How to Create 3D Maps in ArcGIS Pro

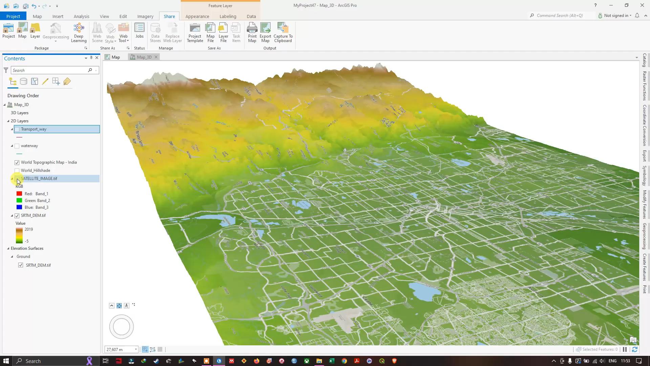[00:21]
So that is what we are going to look at. So let's get started. The first step is to add our DEM data. So you can see here I am using SRTM DEM, 30 meter resolution.
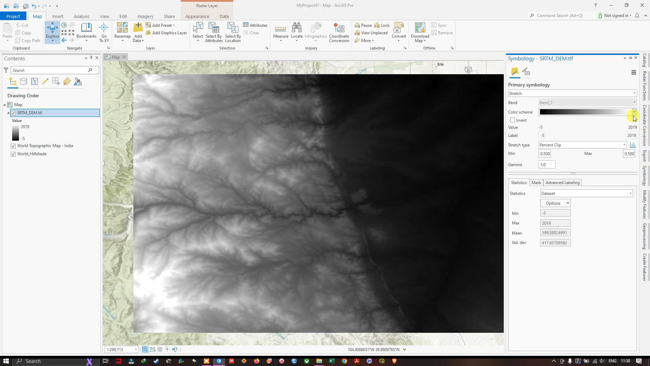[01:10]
You can also change the symbology by clicking over here. You can see the color scheme. From here you can choose any color scheme. So I am going to choose this one. You can see the difference. High elevated region is shown in white color. And low is shown in mixed of green colors. So now let us get started in creating 3D maps in ArcGIS Pro.
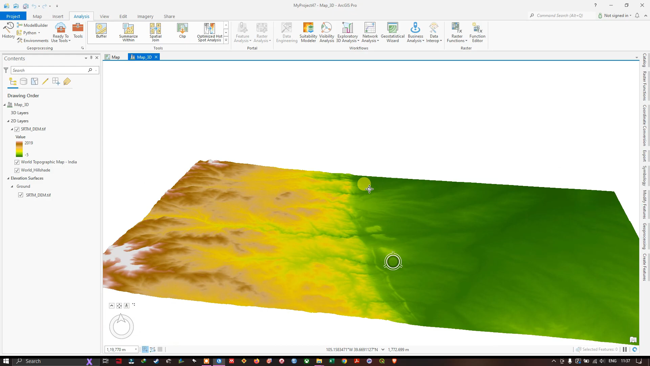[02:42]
You can set the 3D view for your data set. You can also navigate. Normally you can navigate like this. If you want to turn the scene hold on to the scroll button and you can easily turn the screen like this. So you can still see that the terrain is not that much differentiated between the elevated region and low elevated region.
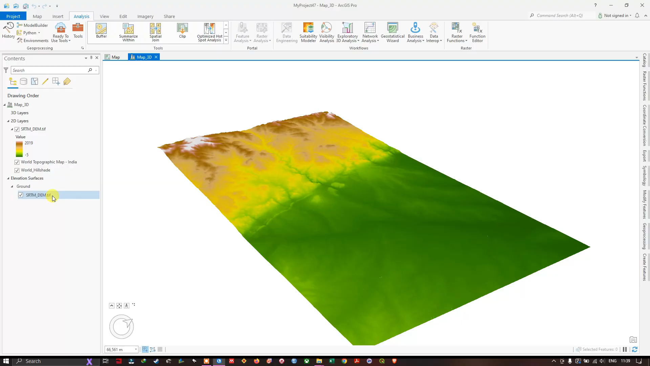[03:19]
So let us see how to fix that. So move on to the contents and you can find ground here. After selecting ground you can see at the top appearance. Click on appearance and here you can set the vertical exact duration. So I am going to set the virtual exact duration to 2 and you can see the difference how the image looks like now. You can differentiate between the highly elevated region.
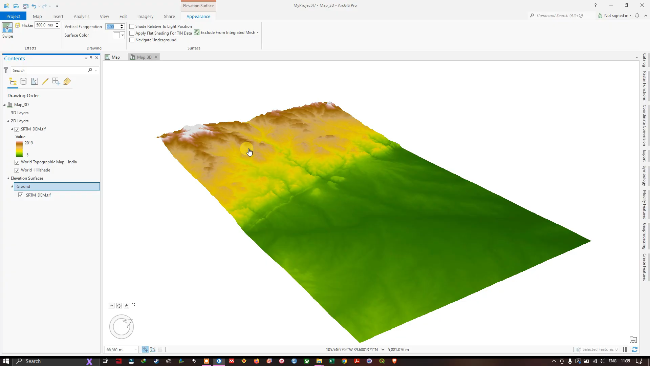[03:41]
You can use scroll button to zoom in. Highly elevated region and low elevated regions. So if you set it to 3 you can see some more difference are there.
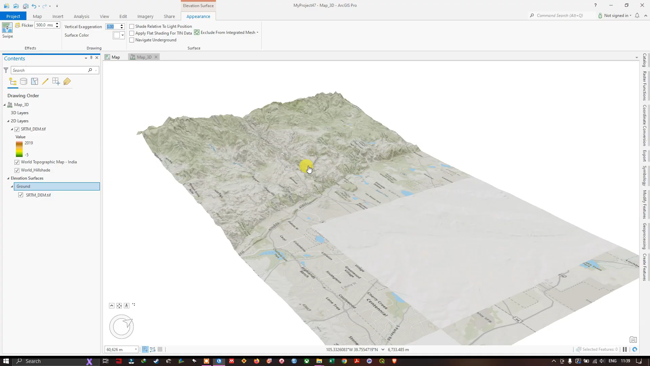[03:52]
Like this. You can see the difference. So you can thoroughly visualize the 3D effects.
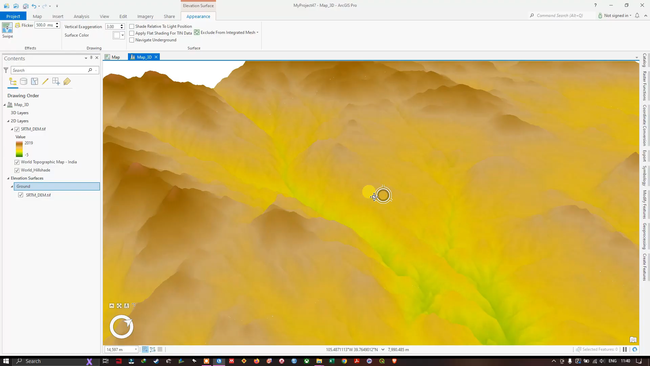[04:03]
See how your terrain looks like now. You can also use this cursor down below to move.
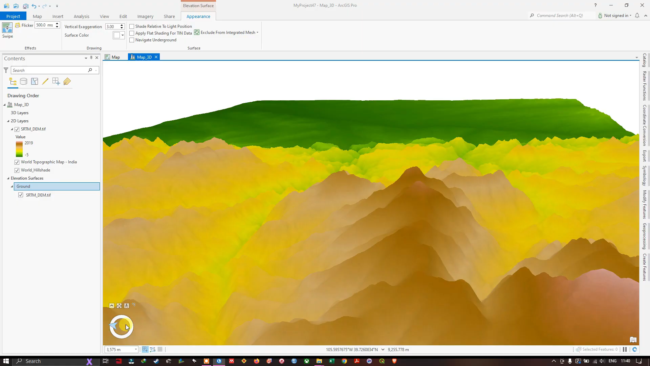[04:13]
You can use this button to move up and down like this.
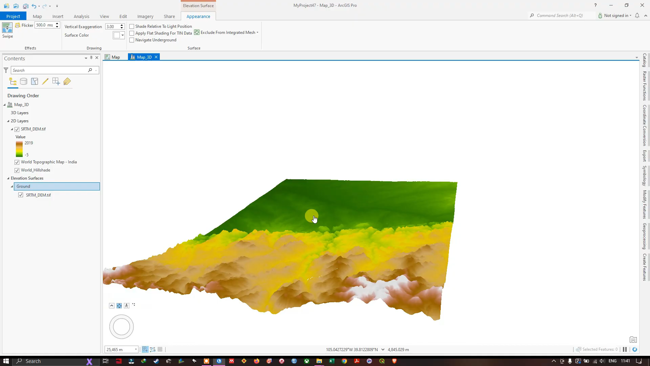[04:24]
So now let us see how to overlay raster layers and vector data sets. So now navigate to map.
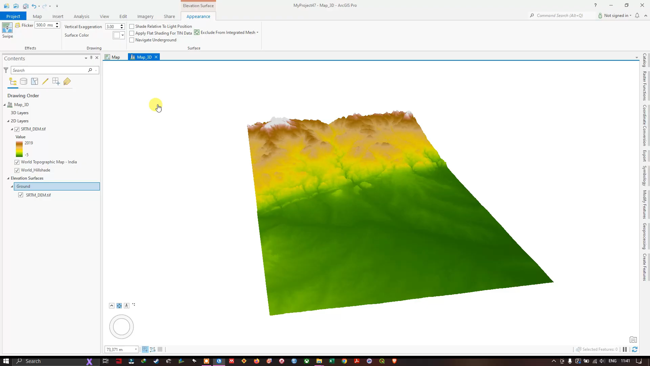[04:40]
Let us add the data set. So I am going to add the raster data set. You can see the satellite image which I have downloaded.
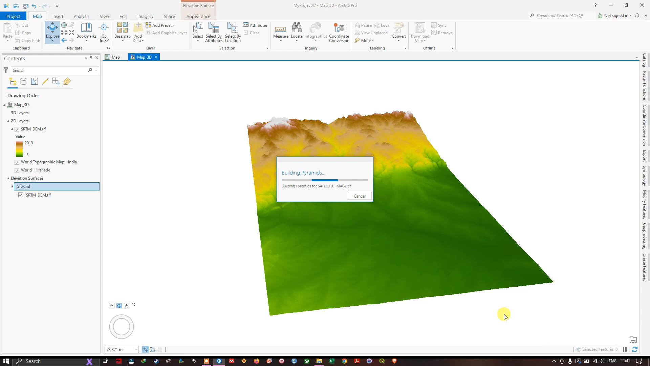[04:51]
Let me add that. And see how it looks like. Now you can see how the terrain looks like. It is very appealing right now. You can see.